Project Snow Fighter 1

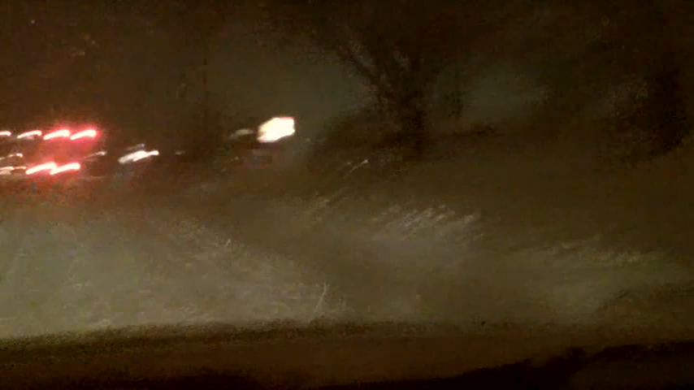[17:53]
This is the large part of the storm that's actually hammered the entire country east of the Mississippi for the most part. We're experiencing an inch and a half per hour snowfall. We're forecasted anywhere from 6 to 18. Everybody worked the storm yesterday. Everybody's back out at 3 a.m. It's currently about 5 and we're going to be going all day all night into Thursday morning.